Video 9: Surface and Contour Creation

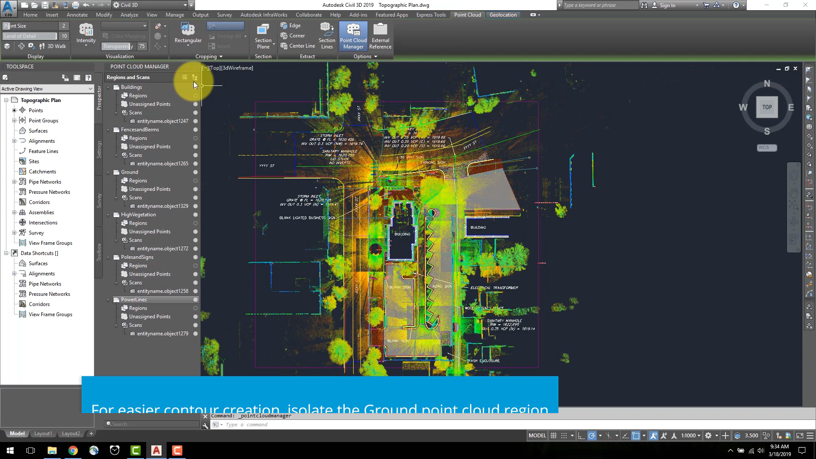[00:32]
Before creating a surface from the point cloud data, I will clean up the drawing a little. Select the point cloud, navigate to the point cloud ribbon and open the point cloud manager. I will deselect all the regions except for the ground region.
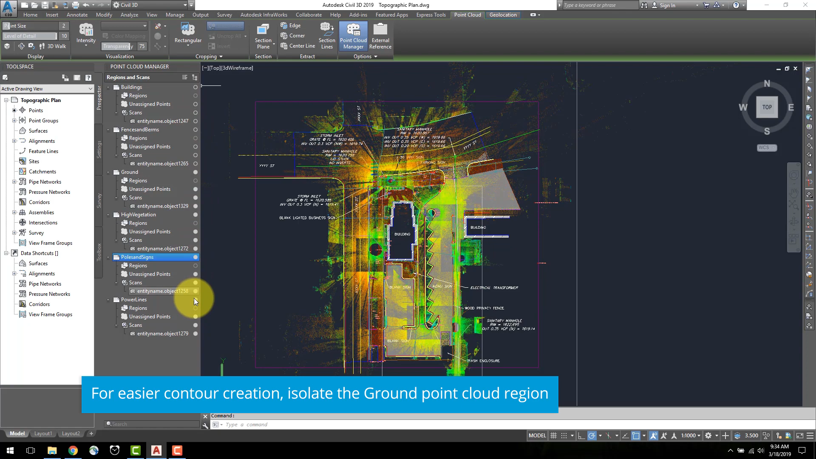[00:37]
In the home ribbon under the ground data tab, select create surface from point cloud. A new dialog will appear in which you can add a surface name and description.
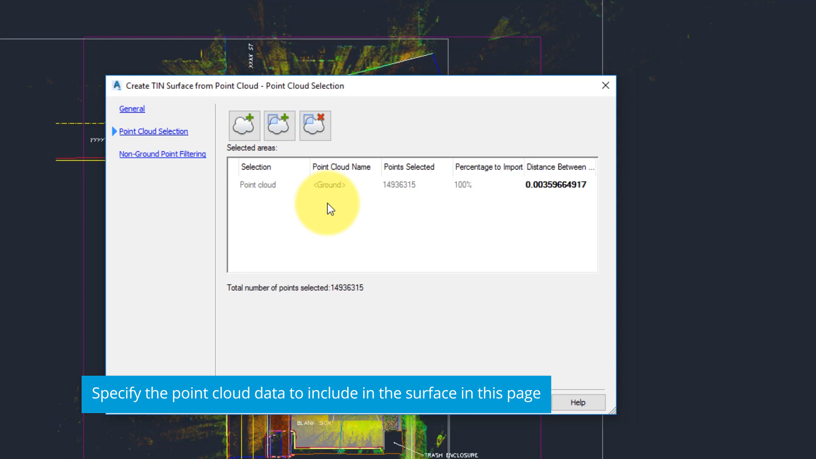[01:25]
You can select an entire point cloud, add a selected area of the point cloud, or remove a selection from the list.
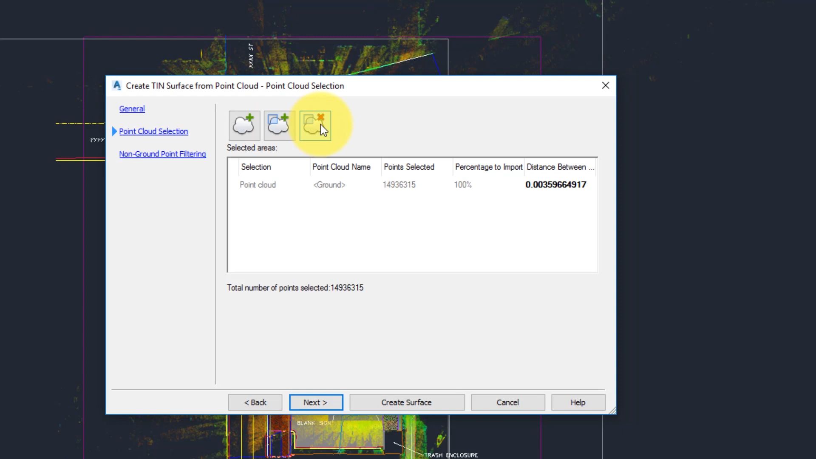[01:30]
I will select the ground point cloud to create a surface. The list shows the selection, point cloud name, point selected, and percentage to import.
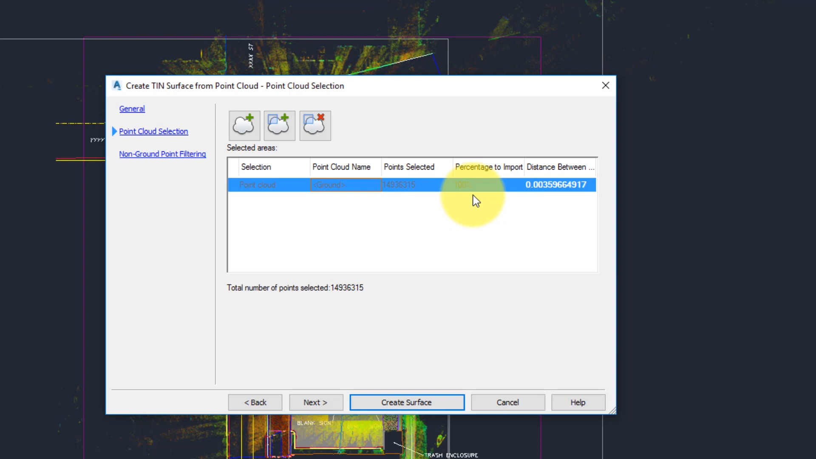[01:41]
You can adjust the percentage by changing the value that is displayed in the distance between points column.
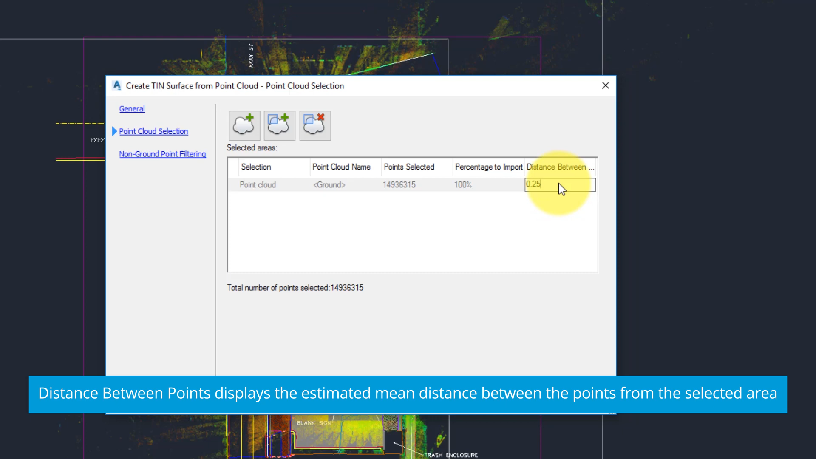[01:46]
Finally, select next and use the non-ground point filtering page to filter out points not at ground level.
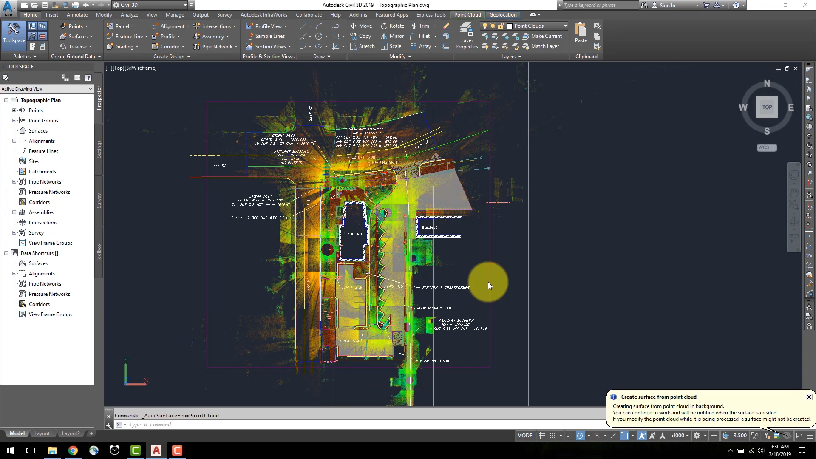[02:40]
You can continue creating line work or working while the surface is being created. Once the surface has been created, it will appear in the Prospector tab underneath Surfaces. To view the surface in greater detail, select the surface and click Object Viewer.
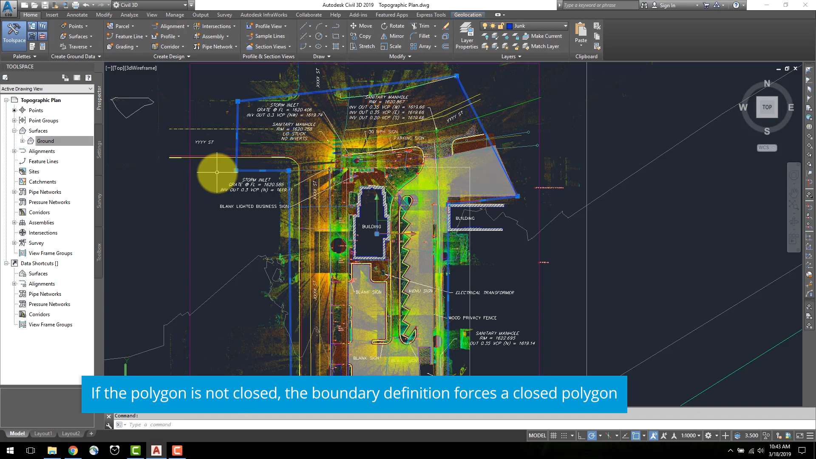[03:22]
In the Prospector tab, expand Surfaces, the surface, and definition. Right-click Boundaries and select Add.
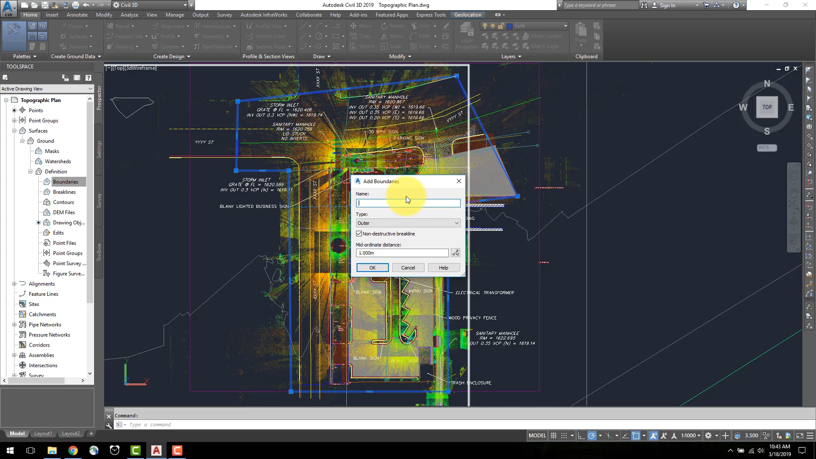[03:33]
Name the boundary and select the boundary type. Specify whether a boundary uses non-destructive break lines when created. To edit surface settings, right-click the surface and click Edit Surface Styles.
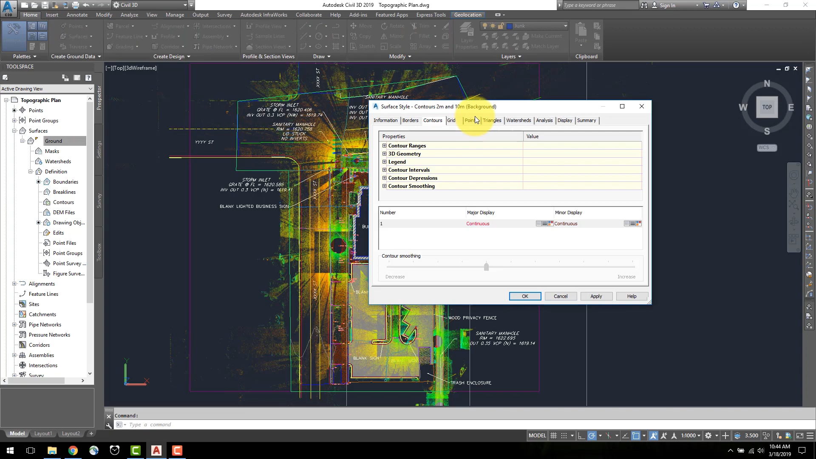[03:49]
Use the dialog box to view and change surface-related settings such as information, borders, contours, grid, points, triangles, watersheds, analysis, display, and summary.
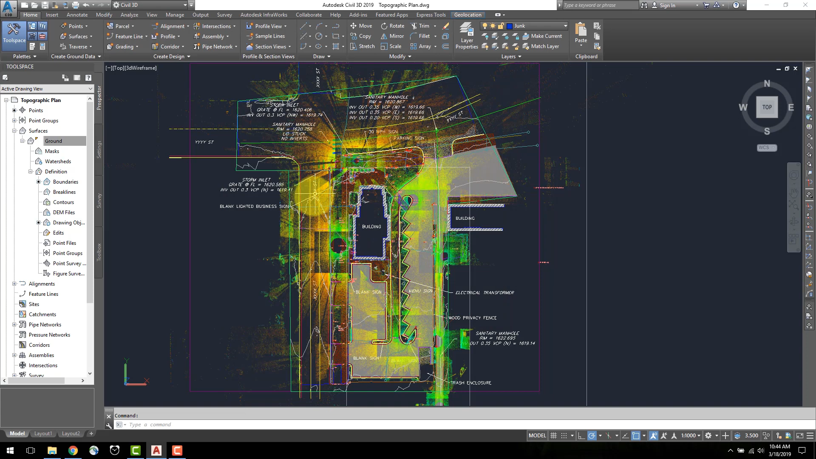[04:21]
The contours created here contain all points from the point cloud data. To simplify the surface, remove contour spikes, and make the contours look smoother, you can reduce the number of points or triangles while preserving the surface accuracy.